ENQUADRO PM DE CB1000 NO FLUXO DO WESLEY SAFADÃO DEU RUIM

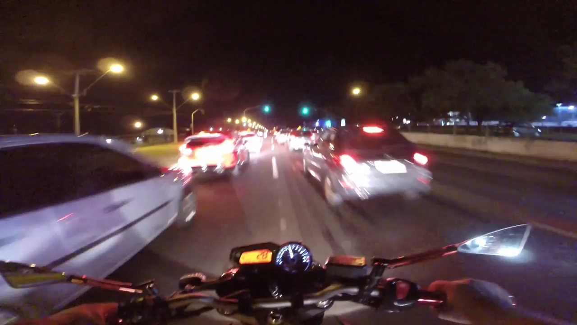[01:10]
Tamo junto até o final, vamos que vamos. Segura, negado. Chegar ali no movimento ali, mano. Talvez não dá pra cortar giro no meio do povo, beleza? Porque... Acho que talvez a Polícia Federal pode estar ali. E aí, velho?
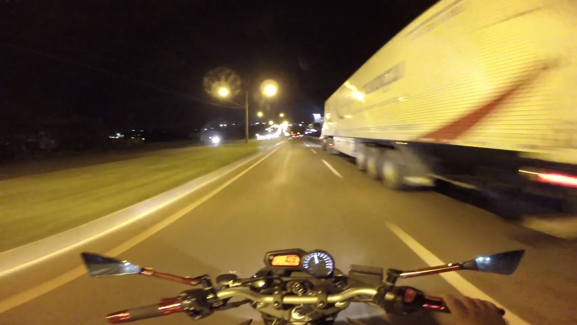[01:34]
Vixe, os caras é bravo, mano. Os caras é bravo. Os caras põe prende a moto aí. Aí fudeu, malandro. Aí tá ruim. Daquele jeito, vamos que vamos. Só observo, tá ligado? Já dá pra ver aqui a movimentação aqui no bagulho chegando aqui lá onde que nós vai, tio.
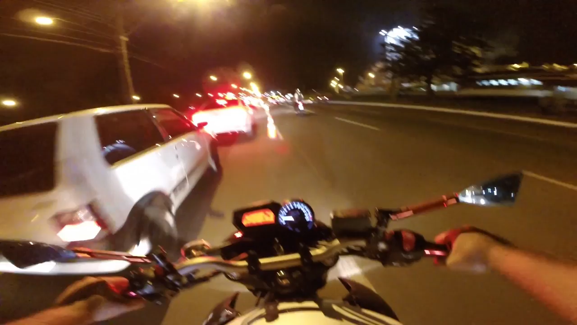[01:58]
Onde que nós vai tá pesado, mano. Deve tá pesado o bagulho, não sei. Não garanto nada pra vocês, tá ligado?
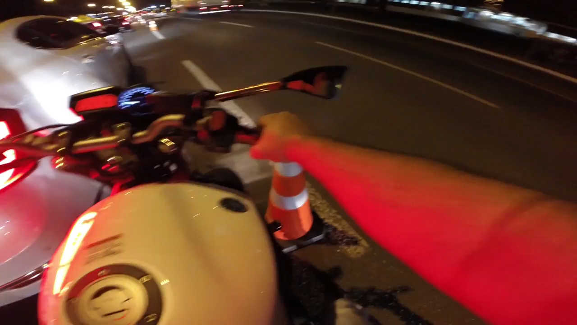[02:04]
Eu sei que o bagulho lá é perigoso, tá movimentadíssimo, movimentadíssimo.
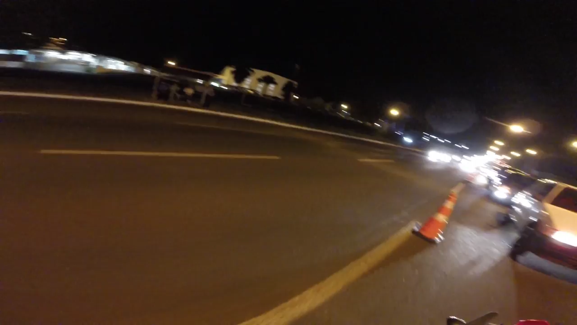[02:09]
Ou então é perigoso não ter nada, tá ligado? As chances de não ter nada são grandes, porque eu só tomo no cu mesmo. Atravessar aqui, né, mano? Ah, pelo amor de Deus, ficar parado aqui.
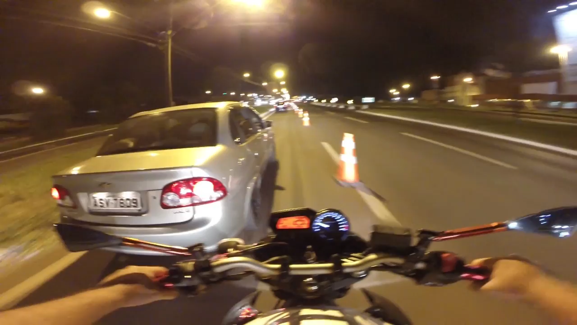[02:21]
Daquele jeito, vamos que vamos. Quem puder me ajudar se inscrevendo, não se esqueça de dar aquela força. Ó, a polícia aí, ó. Ó a moto dos caras, mano, que invocada, velho. Eu tenho que passar lá no sapatinho. Olha. Olha.
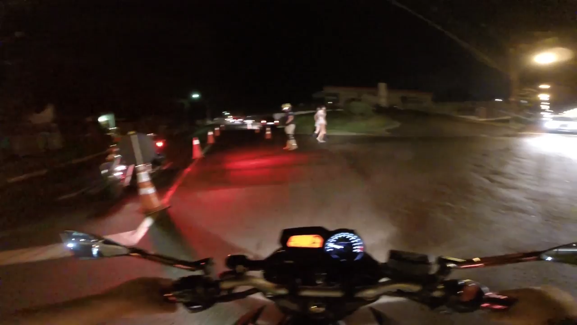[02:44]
Poupa da bunda de fora, meu amigo. Que é isso? Multiplica, senhor!
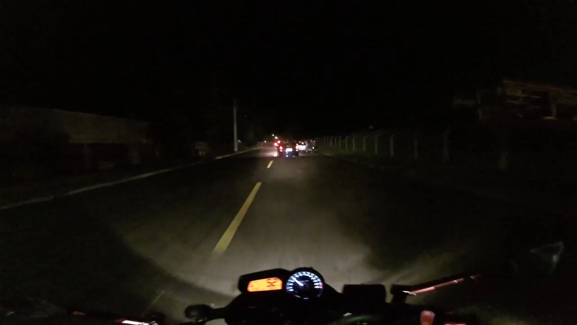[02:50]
Bem-vindo a Londrina! Bem-vindo a Londrina! Aqui é Londrina, rapaz! Olha que é carro no bagulho, hein, maluco!
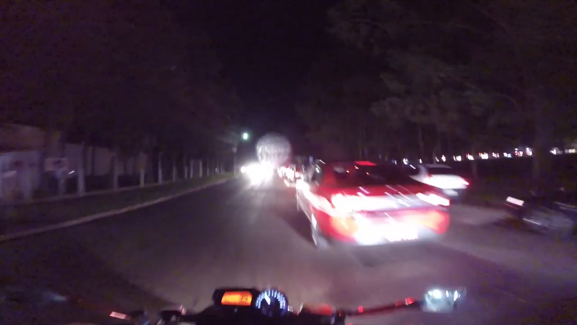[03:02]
Lembrando que tem fluxo das universitárias chegando aí no canal, mano! Não deixa de acompanhar! Lembra do LB? Vai ter de novo!
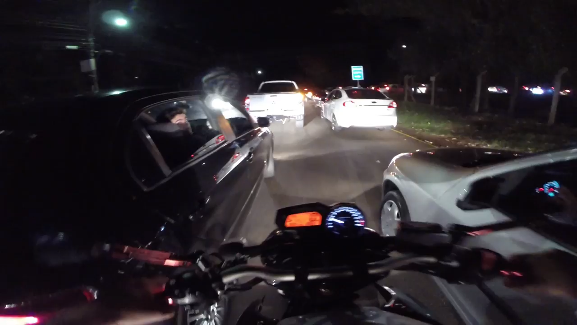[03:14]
Quem que é as delícias que chamou no carro ali? Eu nem vi, mano. Chamou de Mico? Mico? Ai, delícia. É pânico, nós vamos chegar apavorando aqui. Deixa a polícia ali, mano. Não é polícia no bagulho, tio? Aí é foda, hein, parceiro. Polícia pra todo lado aqui, mano. Ficar espertão. Sem cortar giro, galera. Só vamos. Vamos que vamos. Não pode dar bobeira, tá ligado? Os caras não é folgado, se você não folgar com eles, tá ligado? Se você querer dar uma de pá, você vai tomar no cu.
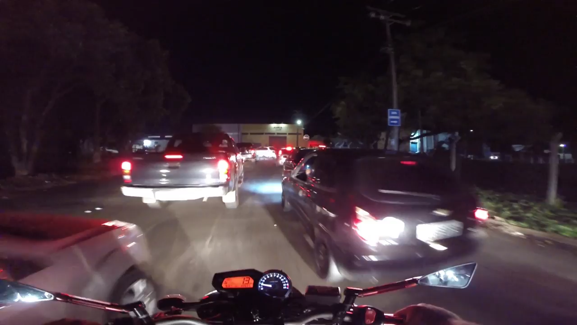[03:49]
É a CMTU que tá ali, mano. Vixe, os caras que mais gostam da multa no Brasil, tio.
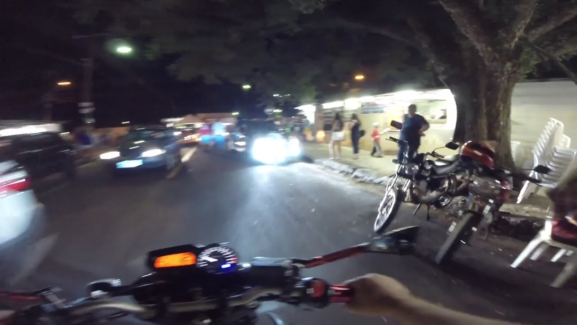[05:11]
Olha as novinhas, tio. Olha só as neném aqui.
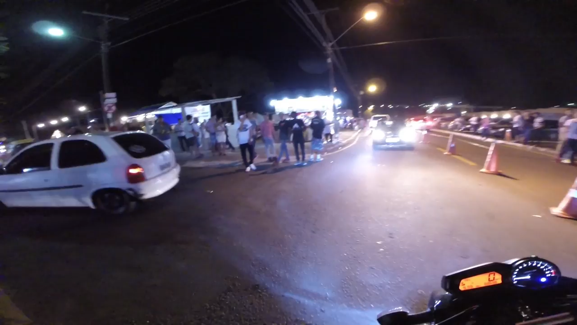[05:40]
Rodando ali atrás. Não é bobeira, não.
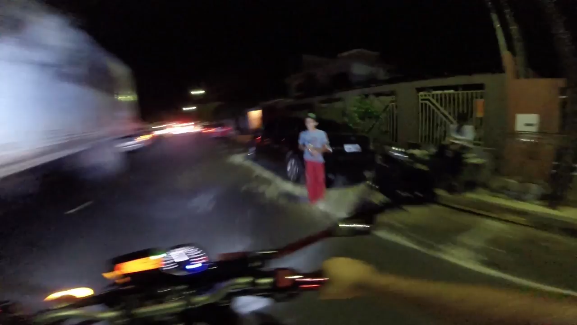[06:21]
E aí, moleque doido. Moleque doido mandando a cortar giro aqui. Eu não posso cortar giro, mano. Tá moiadíssimo, velho. Tem polícia pra todo lado. Aí. Me deu risada. Chamei no beijinho, tio. Parceiro nosso ali.
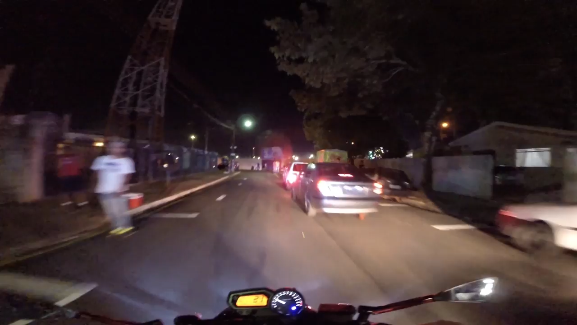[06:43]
Vamos que vamos, galera. As mina pira, mano. Que é XJ-tão, né, tio? XJ-tão, né, velho? Quer ver a função? É só jogar um XJ-tão engromado no meio do fluxo. No meio do fluxo.
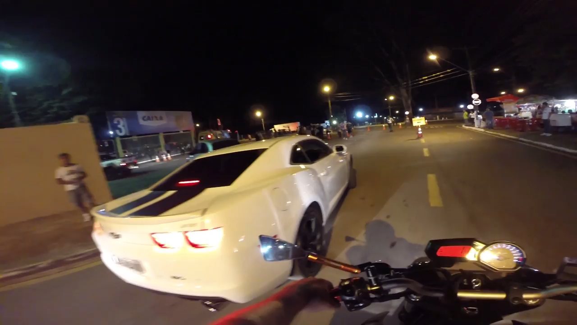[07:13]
Ali não vira? Tá bloqueado ali? Tá bloqueado ali?
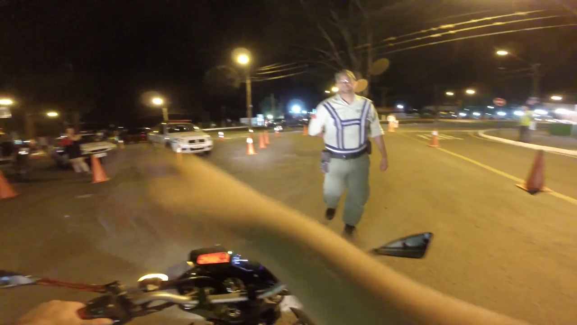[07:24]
Ah, agora é contramão ali, né? Beleza. Vai lá pela saída e você sai ali. Obrigado, hein?